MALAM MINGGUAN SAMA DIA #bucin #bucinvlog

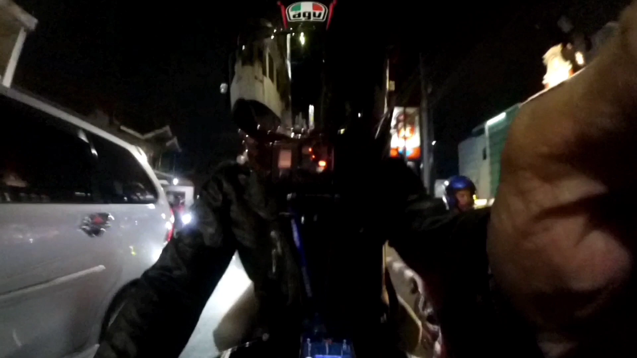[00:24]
Oke, hari ini kok macet sekali guys, malam minggu anjir.
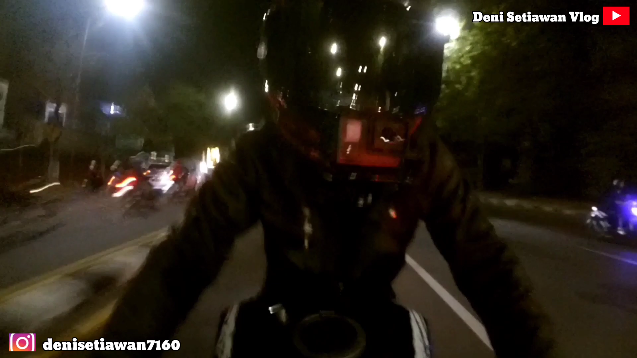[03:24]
Sama guys anjir. Guys. Nah guys, rame guys, malam minggu guys. Alun-alun Sidoarjo.
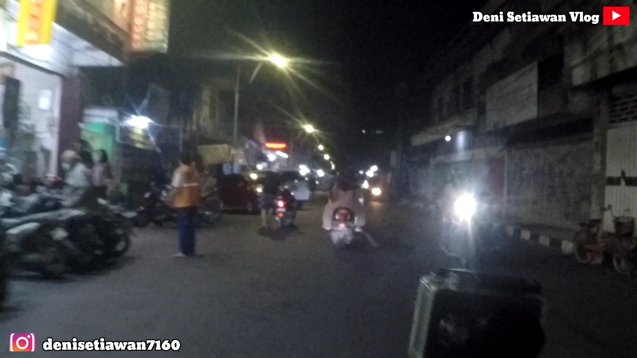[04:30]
Udah sampai di kosnya guys, tinggal nyari gangnya ini.
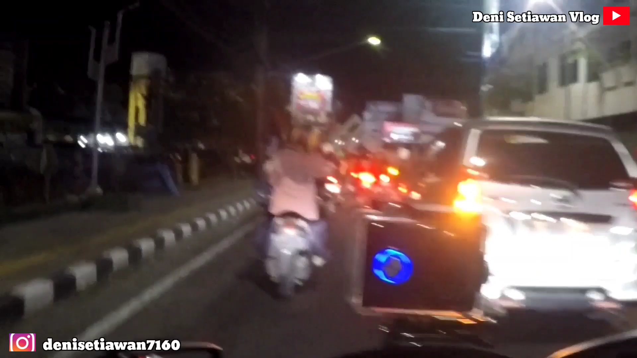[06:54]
Oke, hari ini kok macet sekali guys, malam minggu, anjir.
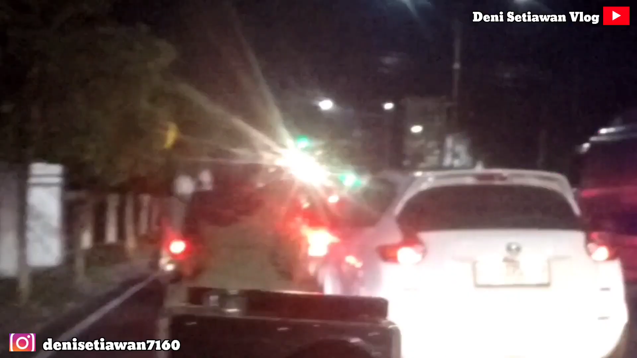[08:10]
Abang mana, Don? Anjir, abang mana, guys? Anjir. Merah lagi loh.